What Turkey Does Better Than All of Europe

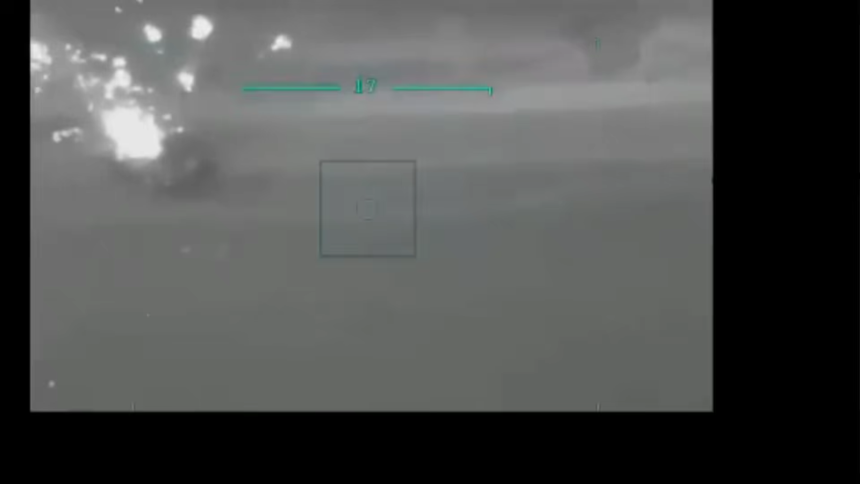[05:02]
In Ukraine, TB2s opened the war by striking Russian convoys and naval assets,
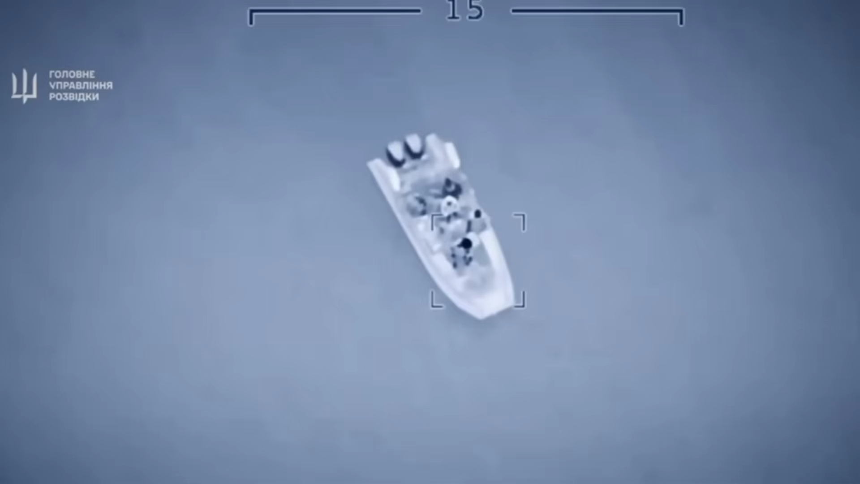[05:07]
even as the threat environment grew fiercer.